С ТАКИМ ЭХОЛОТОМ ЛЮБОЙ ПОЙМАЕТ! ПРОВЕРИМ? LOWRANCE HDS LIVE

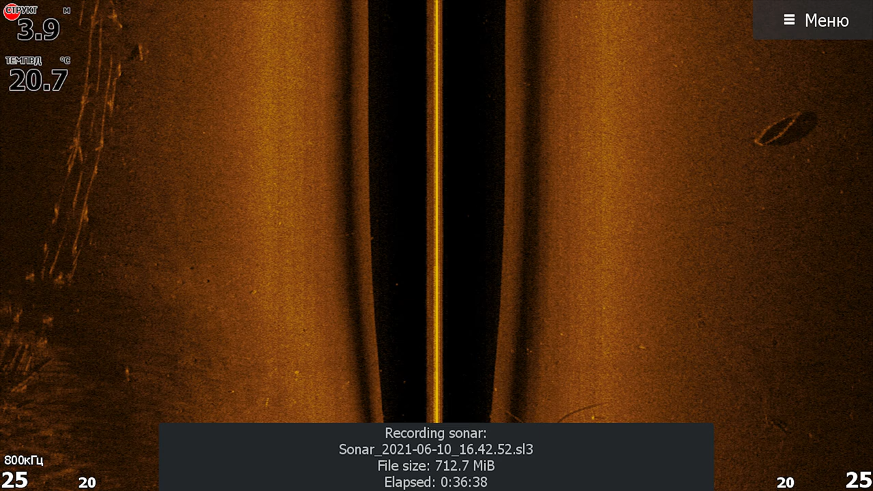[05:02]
On screen: water 20.7°C
Он подсвечивает рыбу в боковом сканировании, а это как бы немаловажная такая фишка, которая позволяет, не напрягая глаза, смотреть и видеть, что да, на самом деле, где-то там слева или где-то там справа есть рыба.
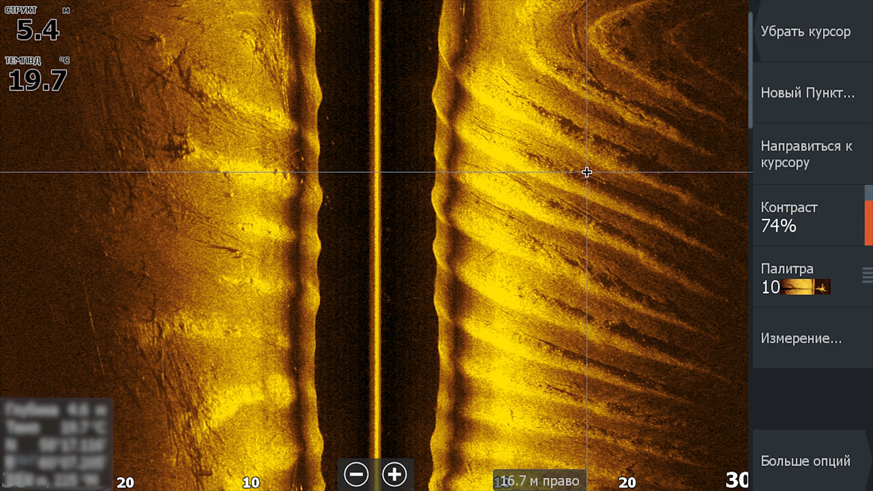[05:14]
On screen: depth 5.4 m, water 19.7°C
Прибор в управлении этот, я бы не сказал, что он сложный.
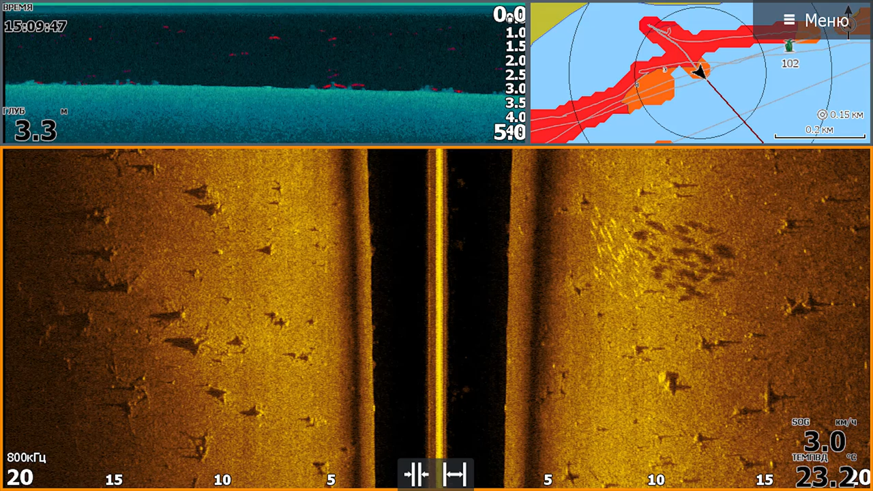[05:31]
On screen: depth 3.3 m, water 23.20°C, speed 3.0 km/h
И, в принципе, вы сможете запомнить весь алгоритм своих собственных действий и потом уже будете на автомате все это дело делать.
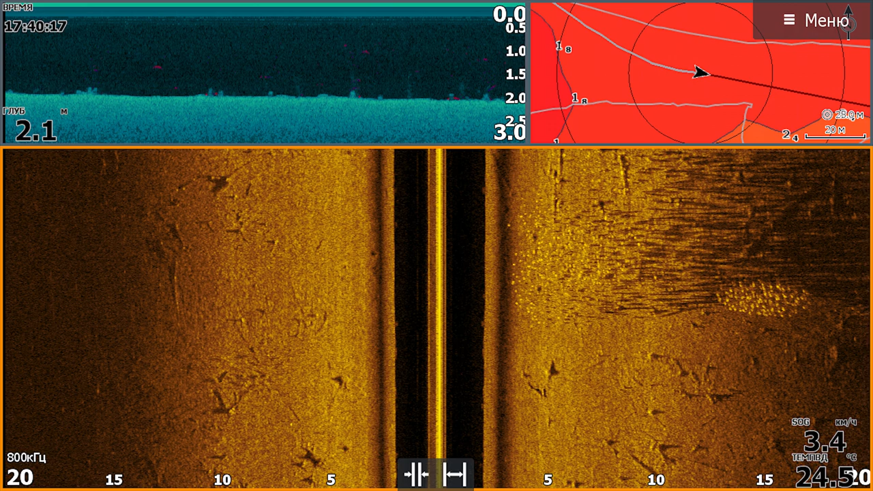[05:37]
On screen: depth 2.1 m, speed 3.4 km/h
Единственное, что я хотел бы отметить, это то, что этот прибор просто выедает аккумулятор.
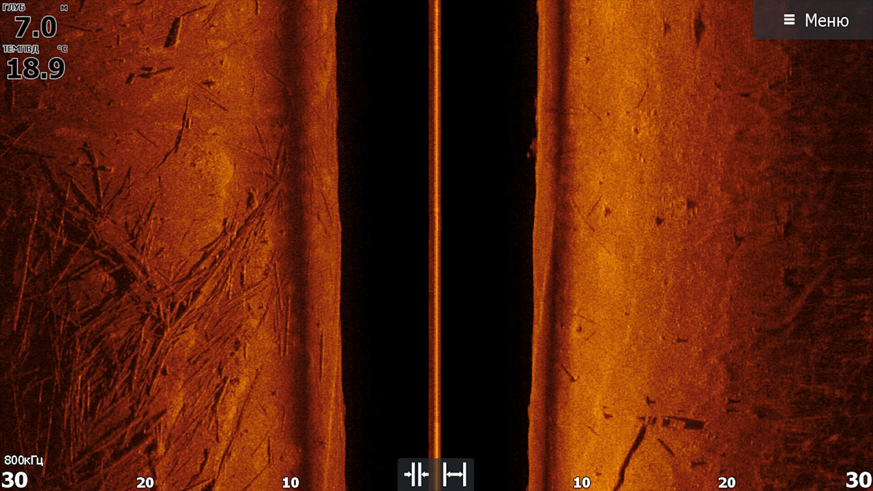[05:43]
On screen: depth 7.0 m, water 18.9°C
Поэтому, если вы собрались покупать Lorenz HDS 9 Life или 12 Life, будьте готовы к тому,
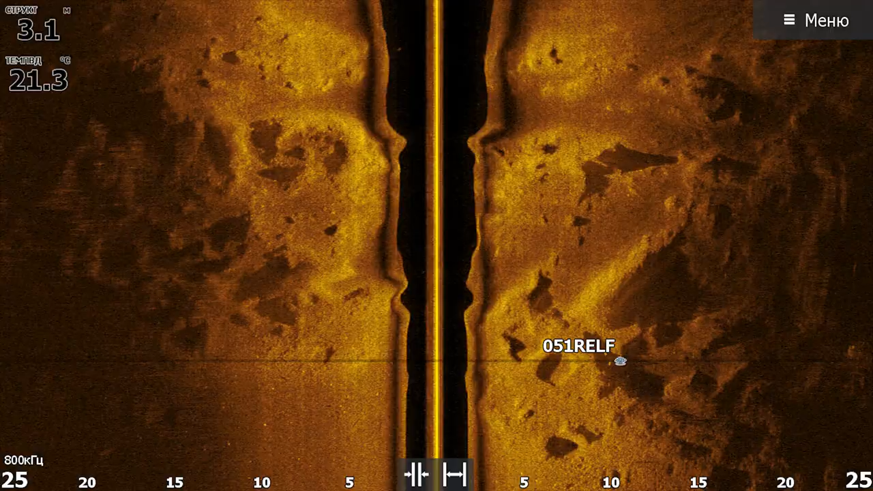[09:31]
On screen: water 21.3°C
Вы плывете по середине пруда, видите в боковом сканировании россыпь каких-то камней, на ней видите рыбу.
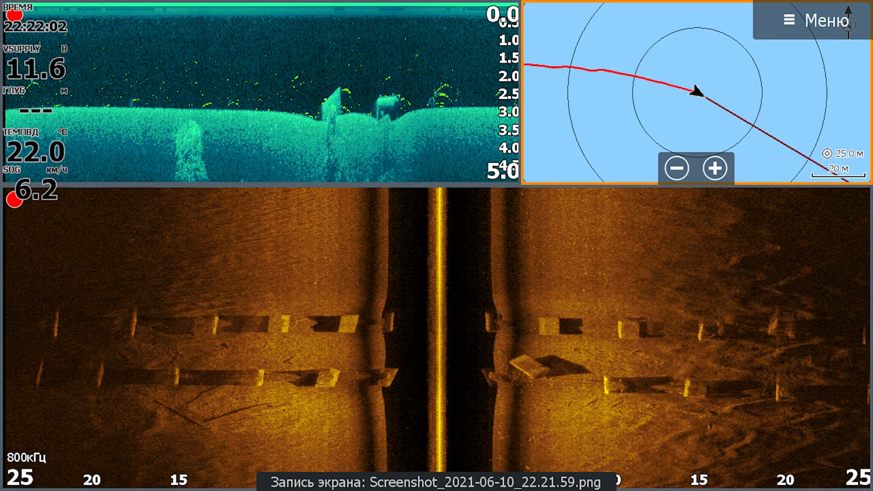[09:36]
On screen: water 22.0°C
Это какое-то возвышение, допустим.
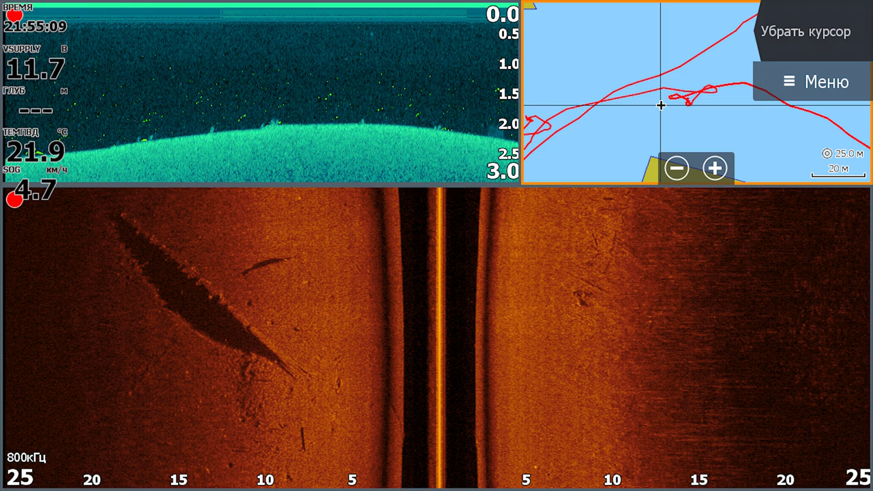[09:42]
On screen: water 21.9°C
И об этой точке больше не знает никто. Только вы. Вы можете поставить на ней курсор, вы можете отметить это место, вы можете каждый раз приходить туда и ловить с этой точки рыбу.